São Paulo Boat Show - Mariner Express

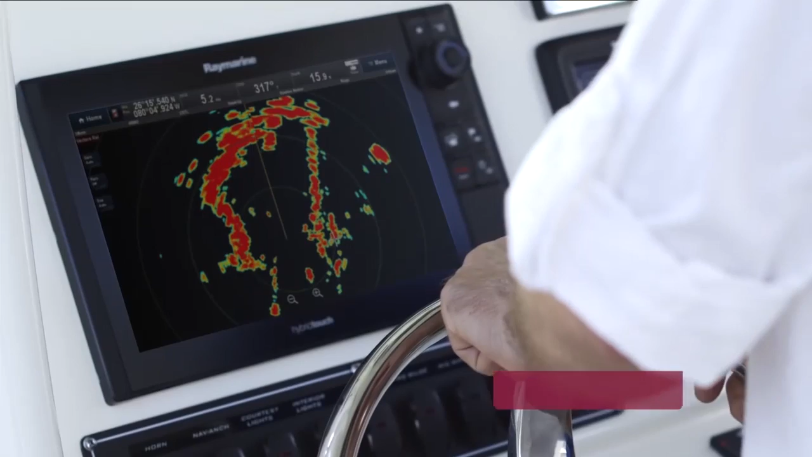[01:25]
Ele precisa de muito menos potência para fazer o mesmo serviço que o radar com magnetron, o radar tradicional faz, tá?
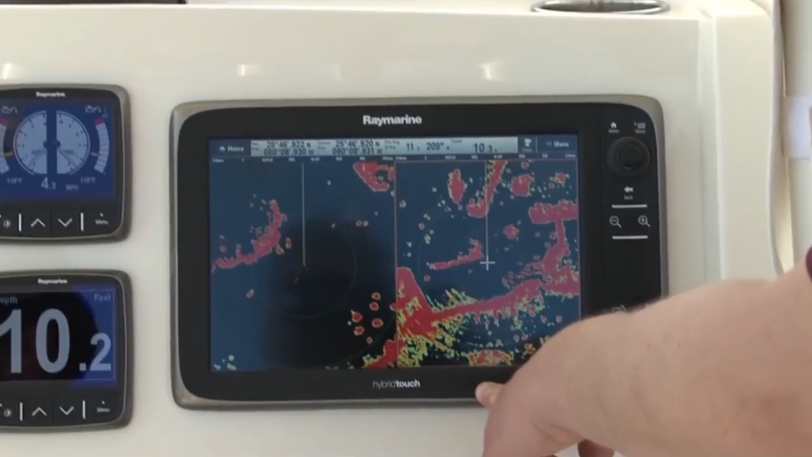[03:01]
O sistema operacional é exatamente o mesmo,
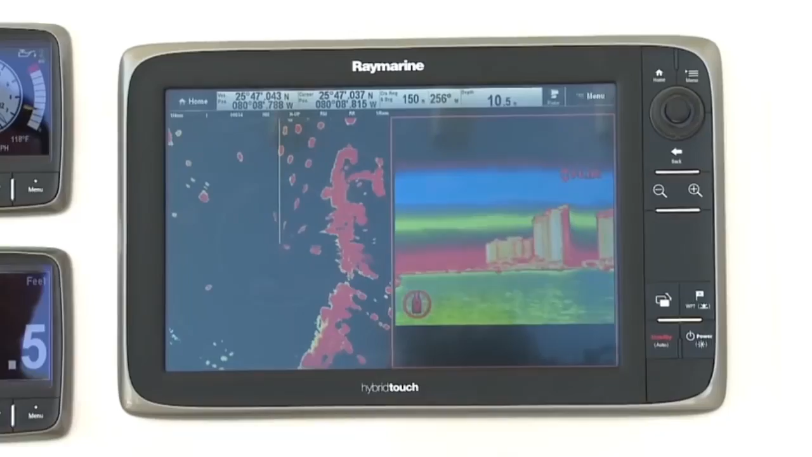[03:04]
então o cliente que está migrando da tela pequena para a maior,
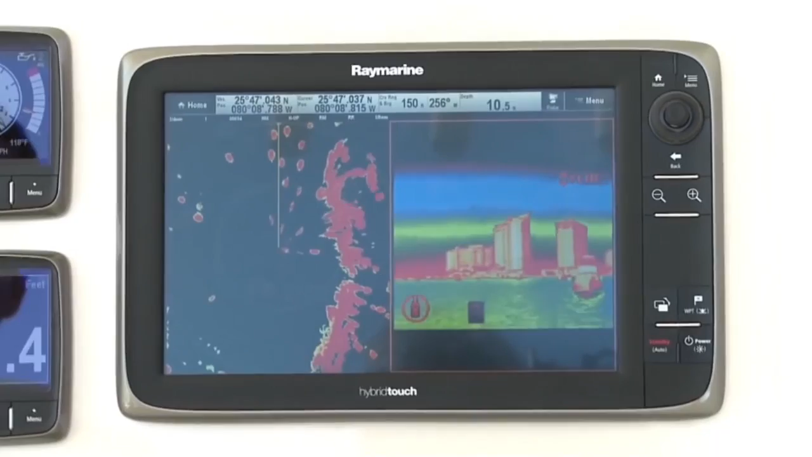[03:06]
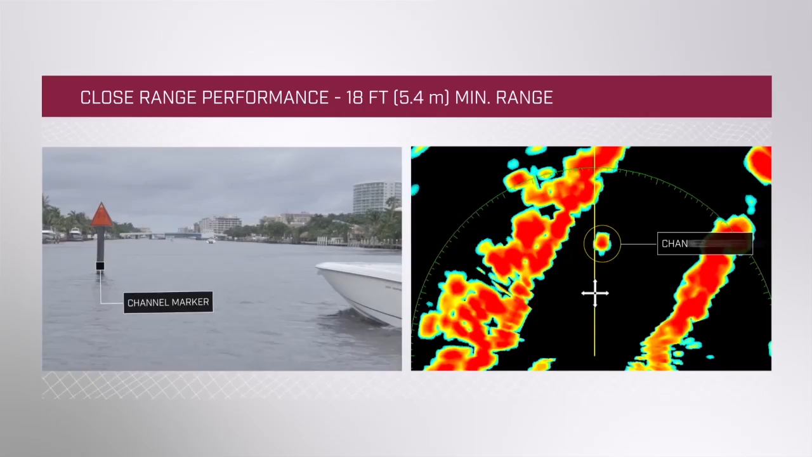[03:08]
ele vai encontrar exatamente a mesma interface de operação e as opções de recursos.
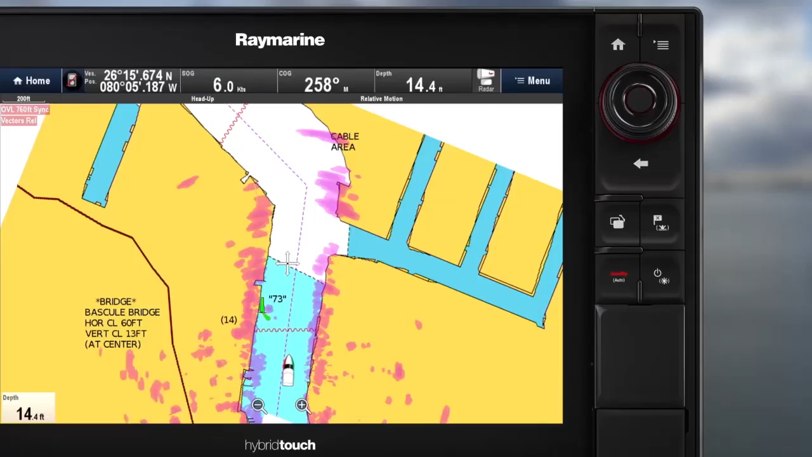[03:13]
Eles também estão ficando mais fáceis de se lidar com eles,